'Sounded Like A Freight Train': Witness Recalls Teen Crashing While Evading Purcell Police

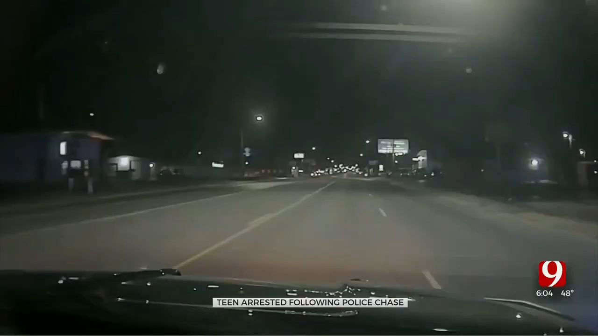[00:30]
Purcell police say around 1.43 a.m. Friday, an officer tried to pull over the car on Green Avenue because it was speeding.